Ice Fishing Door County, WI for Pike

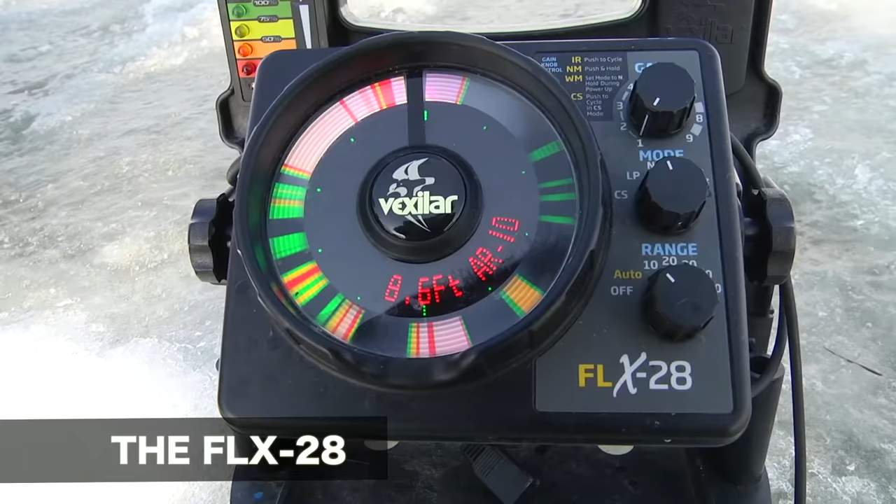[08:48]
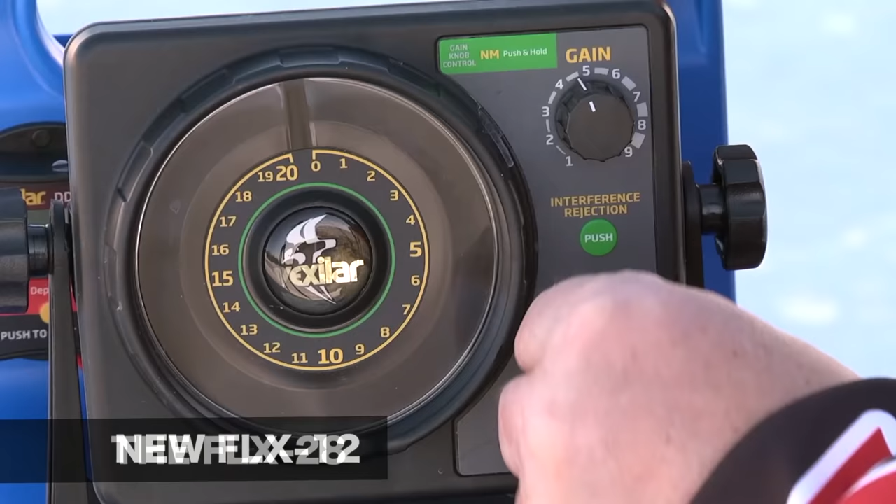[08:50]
Now, the FLX12 features a brilliant display and easy-to-use two-button control system.
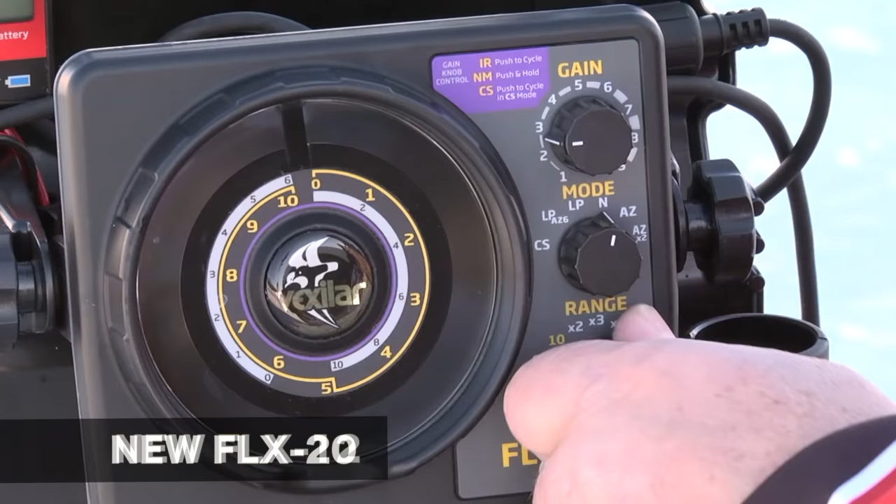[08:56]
The FLX20 is packed with features like zoom zones and a three-color palette display.